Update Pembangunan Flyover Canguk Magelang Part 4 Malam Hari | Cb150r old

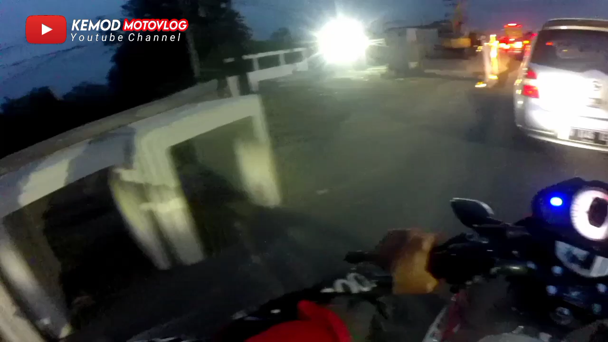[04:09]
di sini terpantau banyak-banyak ini ya, apa itu balok-balok bis itu ya. Nah di sini ada satu alat berat
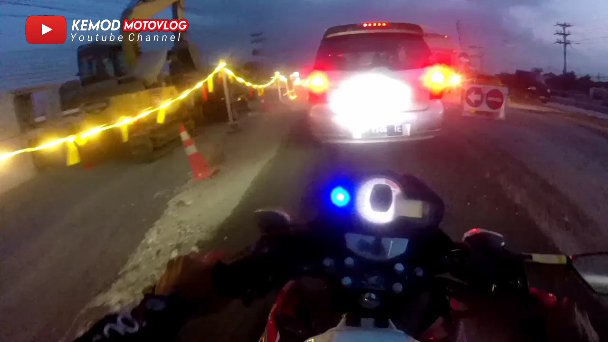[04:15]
lah. Dan ada beberapa pekerja yang masih memberesi pekerjaannya.
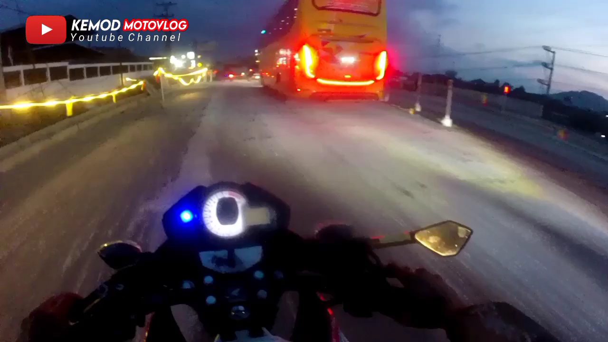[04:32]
Oh juga itu, mana kulon itu juga masih ada beberapa pekerja itu ya, 5 atau berapa itu. Nah ini udah jam 6 dan maghrib, mungkin udah pada leren ya, udah pada istirahat, lagi kerja gitu.
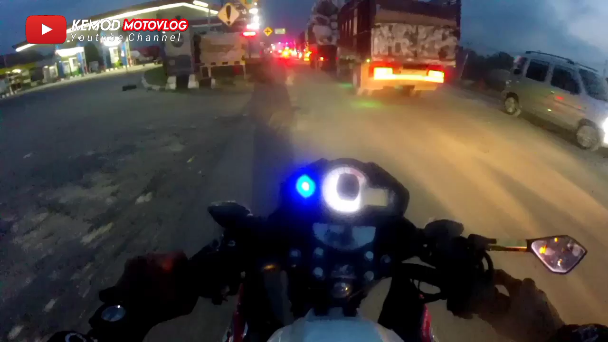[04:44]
Wah yuk. Nah lihatnya sini bro, kondisi mungkin sebelah utara sudah banyak yang mulai berkembang ya. Terus ini kondisi tengah, di sini sudah seperti video yang kemarin sudah mulai naik, dan di sini lebih kayaknya lebih tinggi daripada video saya sebelumnya ya.
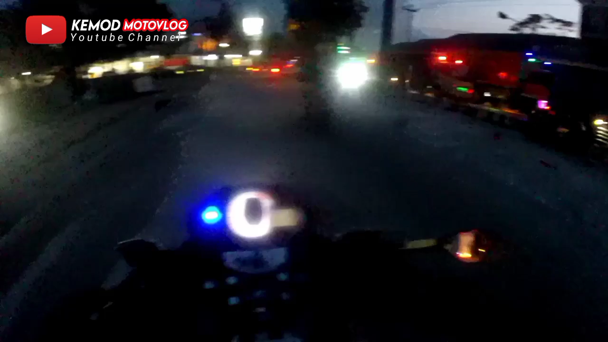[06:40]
Dan ini masih ada pekerja-pekerja, bro. Gak tahu ya, ini kerjanya apa sampai malam ya? Mungkin dilebur gitu ya. Kurang tahu saya, bro. Masa kalau malam jangan lewat sini ya, kalau nggak ada perlu.
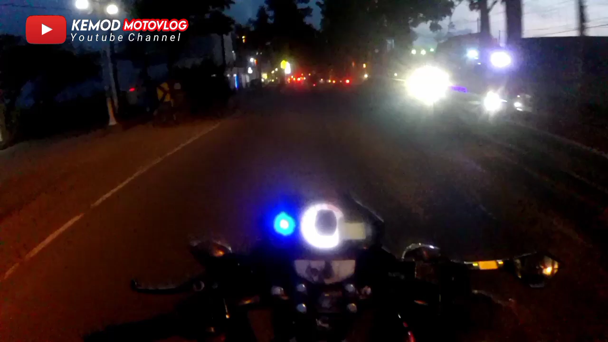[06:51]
Karena sini ada perlu dok, bro.
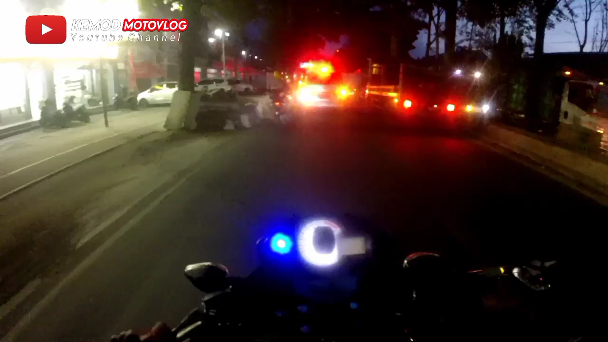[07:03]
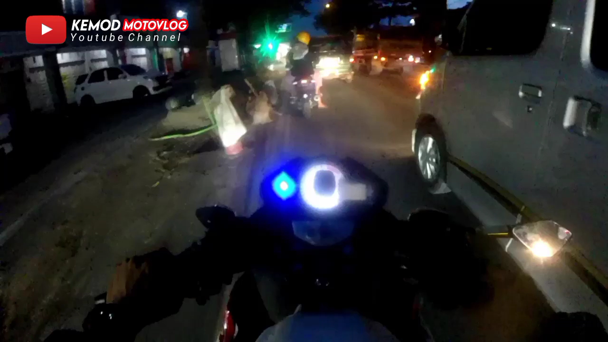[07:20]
Jadi sudah nggak ada terpantau apa proyek driver ya. Nah ini buat temen yang penasaran dengan terminal Magangkal malam hari, bro, kurang lebih seperti ini ya. Keren sekali.
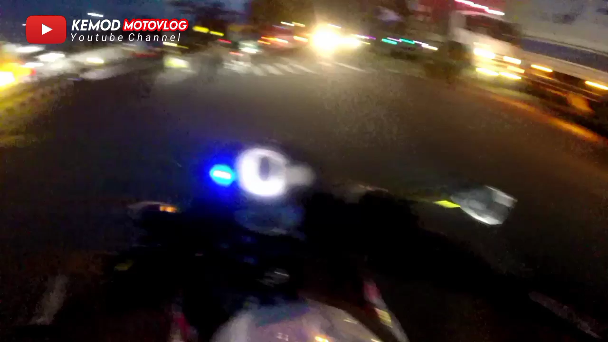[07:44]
Oke, bro, di sini nggak ada pantauan proyek.